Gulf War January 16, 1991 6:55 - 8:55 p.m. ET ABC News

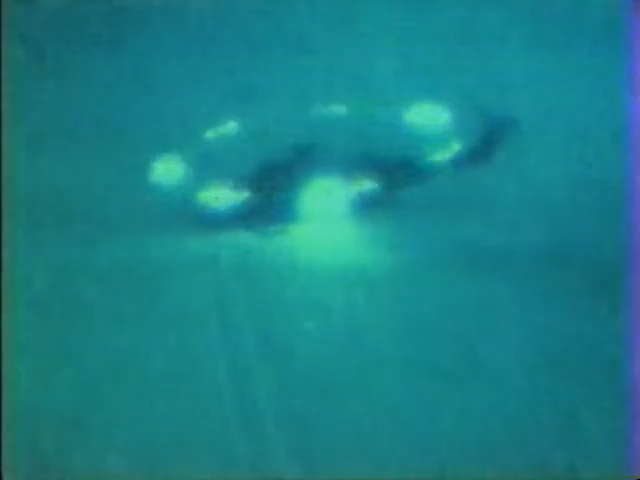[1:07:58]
helicopters can fly at night when pilots wear special night vision goggles, which take existing light,
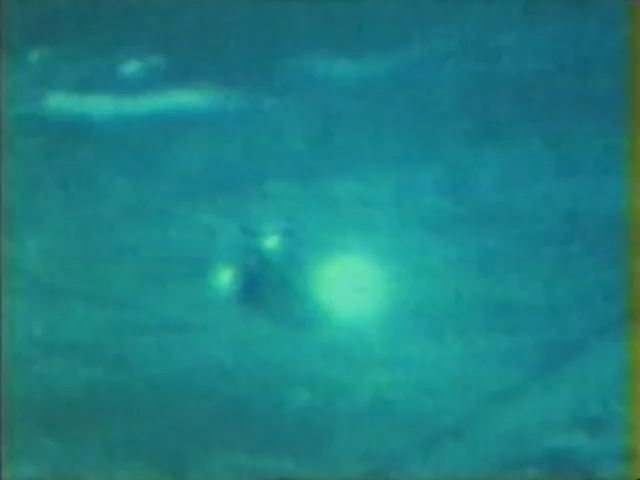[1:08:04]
such as from the moon or stars, and amplify it several thousand times. But using all this high-tech equipment can be something of a high-wire act.